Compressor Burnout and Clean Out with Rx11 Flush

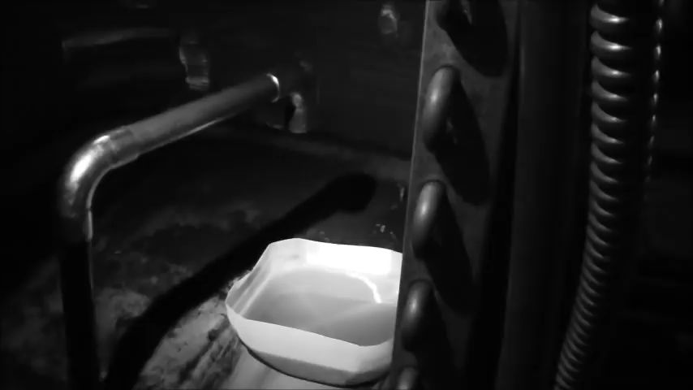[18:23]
Okay, right here you can see when we blew out we restricted this service valve here.
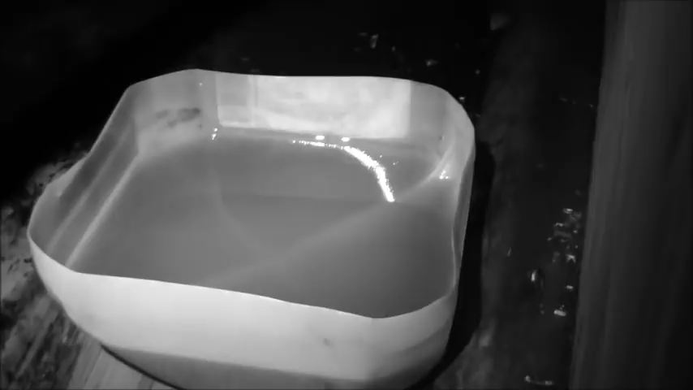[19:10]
And pretty much that really should be like oil because
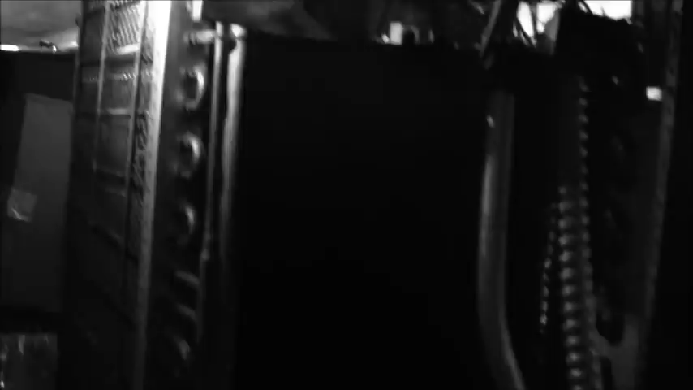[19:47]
Now our next step is to work on this condenser so we're right here at the condenser and this is where we originally cut the pipe to
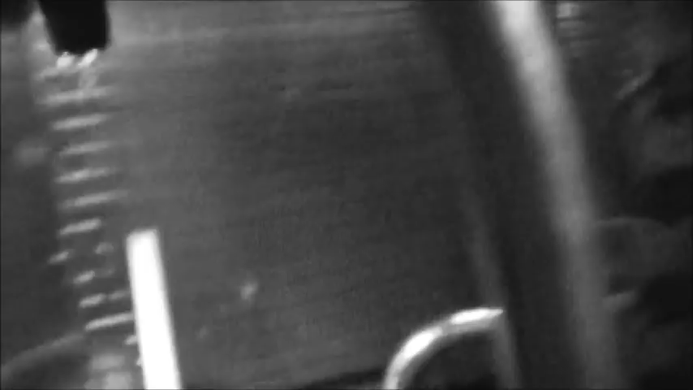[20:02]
into and then it's going to come out right here out of the condenser through this valve.